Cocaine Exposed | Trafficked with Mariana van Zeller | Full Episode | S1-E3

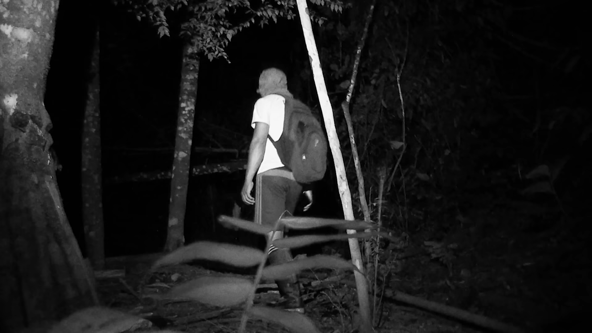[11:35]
तो यही है वो जगा? वाँ, बहुच गए है क्या ही है वो जगा?